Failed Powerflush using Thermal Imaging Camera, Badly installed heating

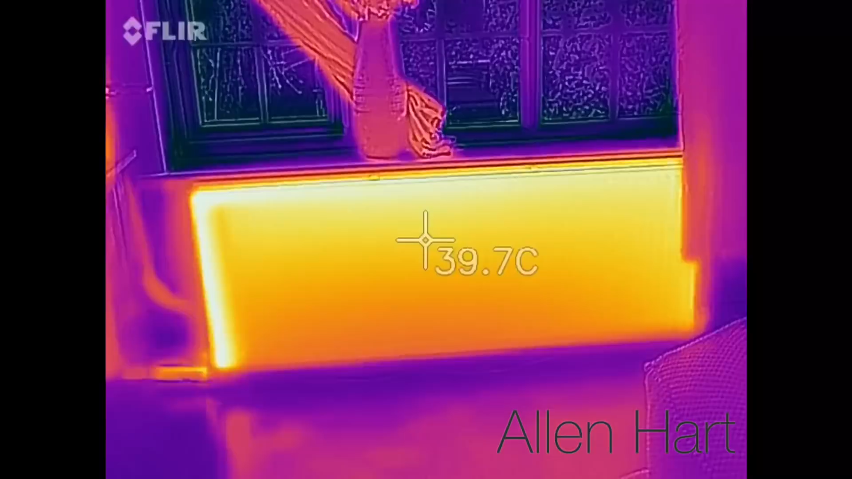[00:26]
On screen: spot 39.7°C
Right so we've come out to do a power flush today.
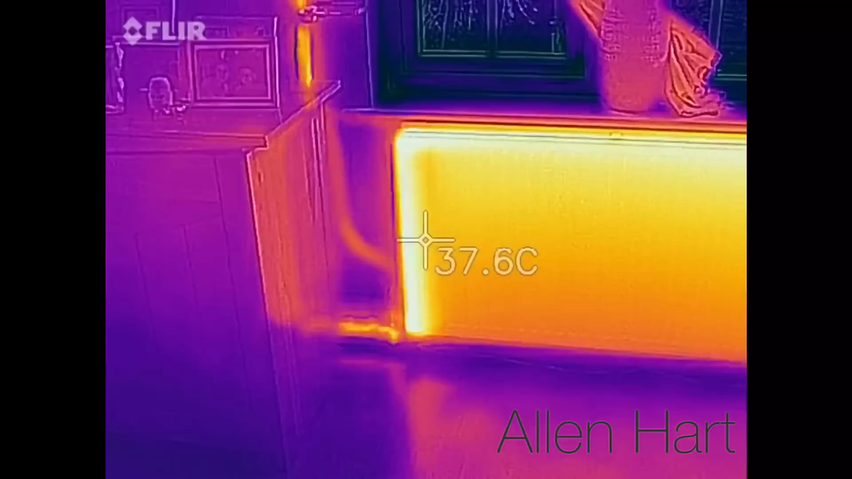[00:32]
On screen: spot 37.6°C
I'm just gonna trace all the pipes you see there we're getting about 32, 33 degrees.
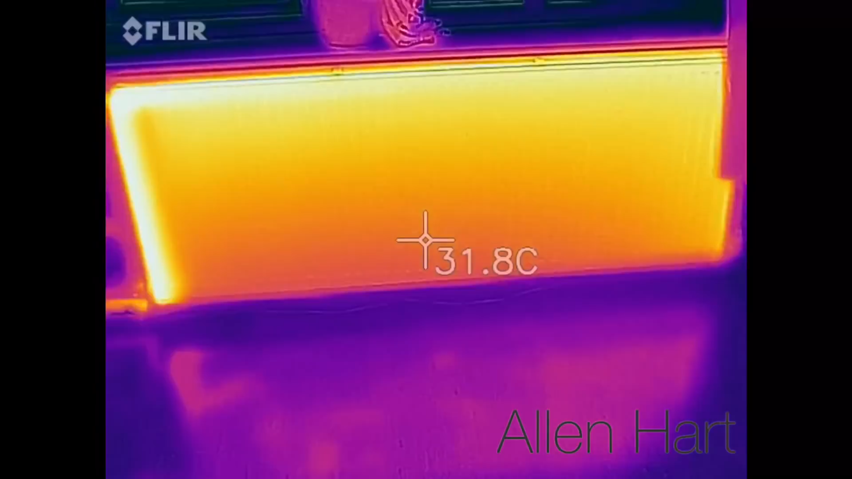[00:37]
On screen: spot 31.8°C
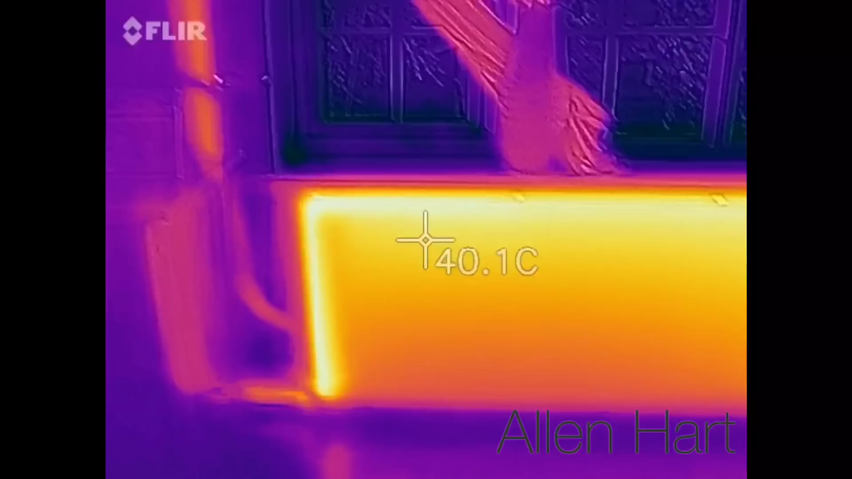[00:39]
On screen: spot 40.1°C
You can see the pipework it well there.
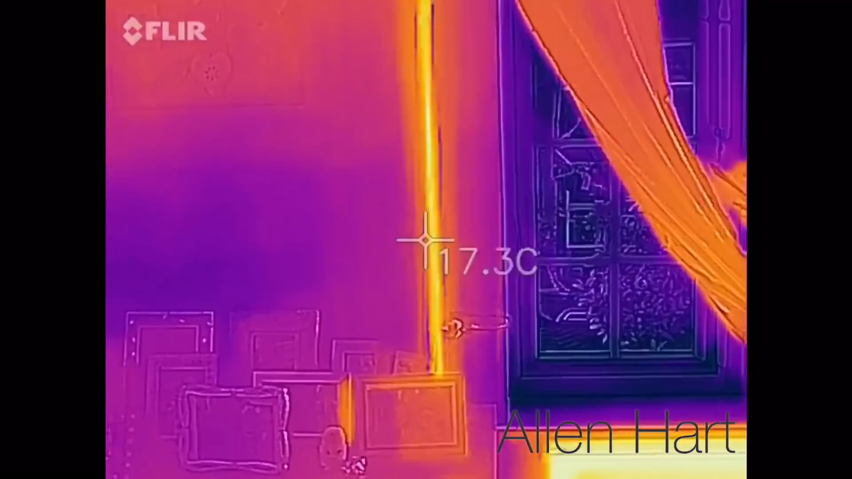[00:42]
On screen: spot 17.3°C
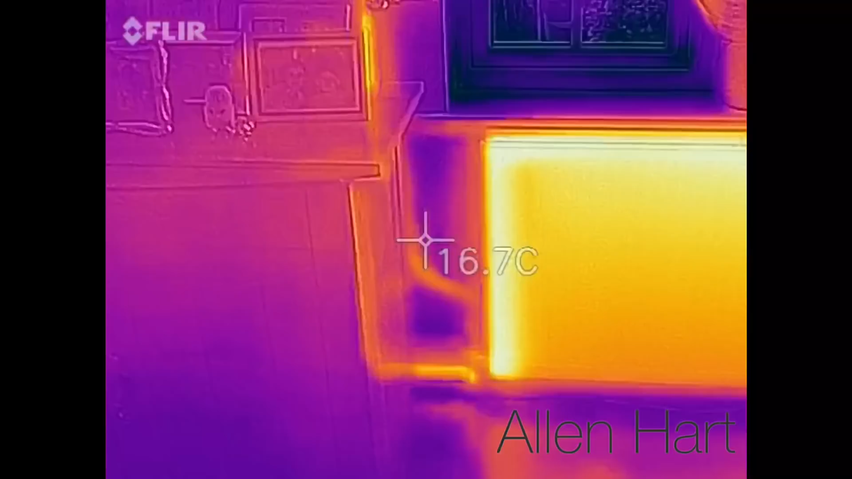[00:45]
On screen: spot 16.7°C
Tracing pipes you can see them just sunk it well. So we're in lounge here now.
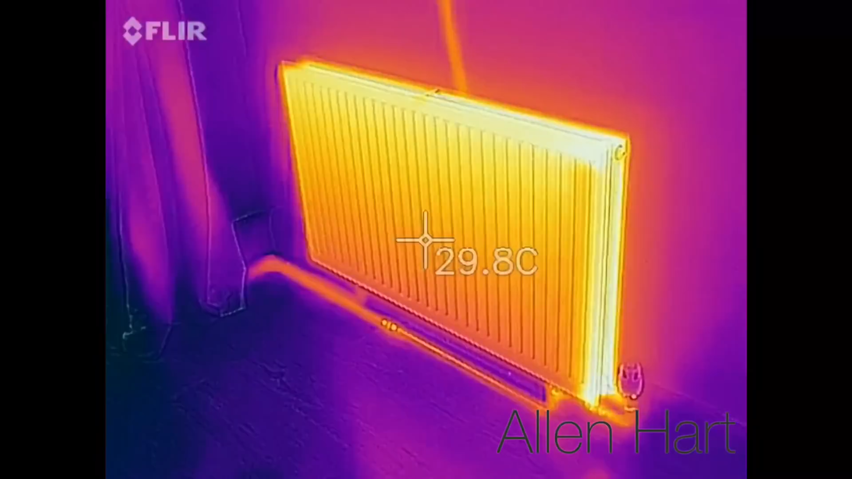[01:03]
On screen: spot 29.8°C
So I've got about 29 on them.
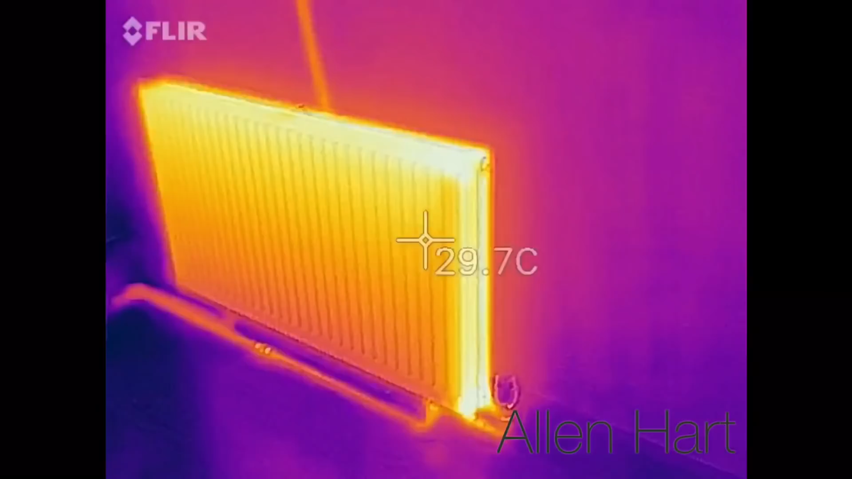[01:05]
On screen: spot 29.7°C
Not working very well.
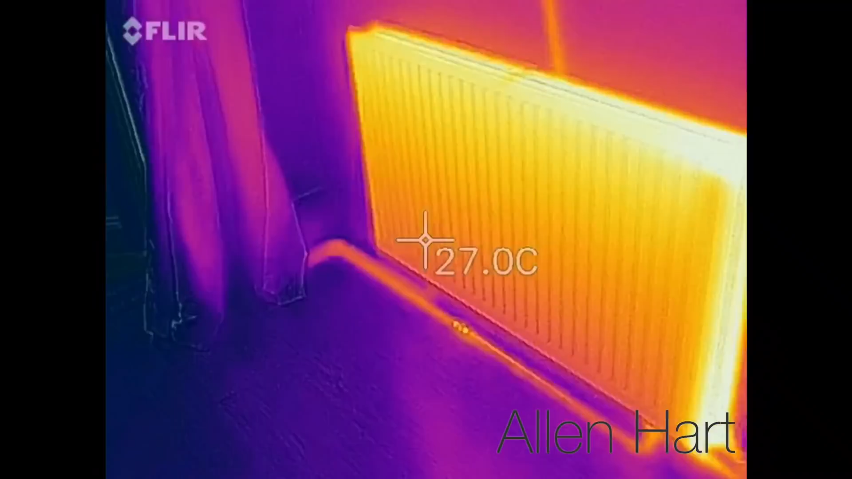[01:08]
On screen: spot 27.0°C
It's all off 8mm so they don't work very well at all.
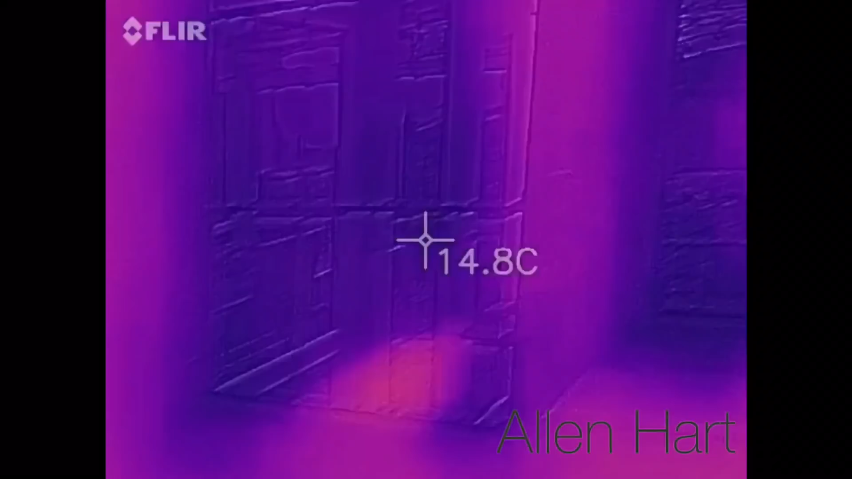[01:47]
On screen: spot 14.8°C
I've got a little kitchen radiator.
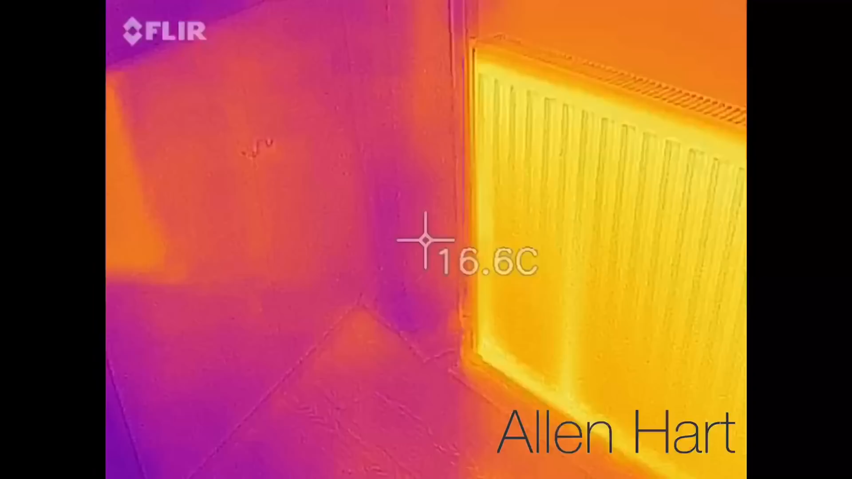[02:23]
On screen: spot 16.6°C
Bedroom radiator. Bedroom radiator. About 42 degrees.
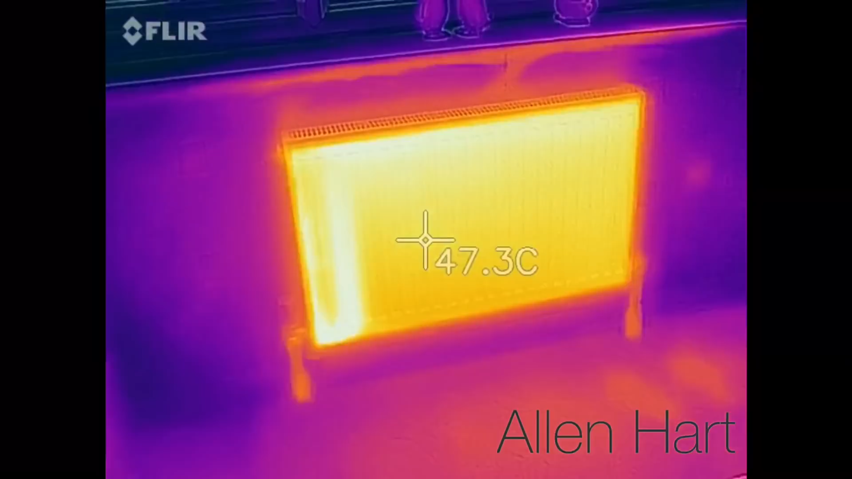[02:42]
On screen: spot 47.3°C
But the heart of the system is 8mm. So it goes to an 8mm manifold somewhere.
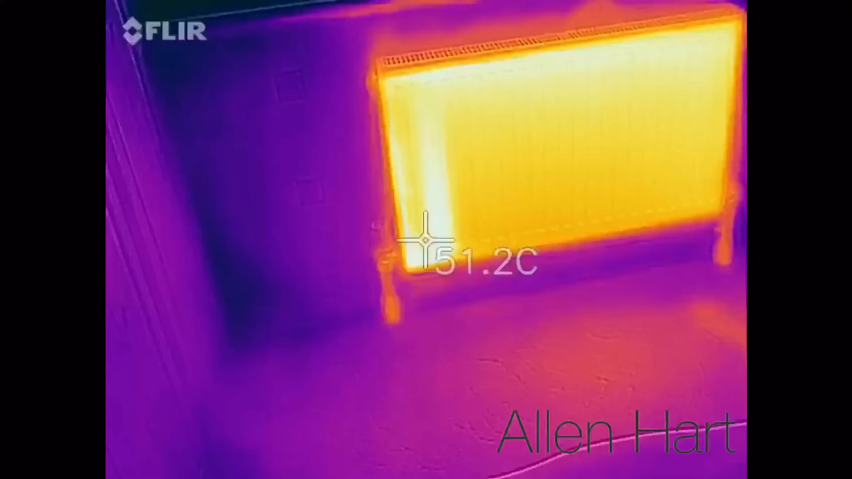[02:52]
On screen: spot 51.2°C
So we've got a spiral there.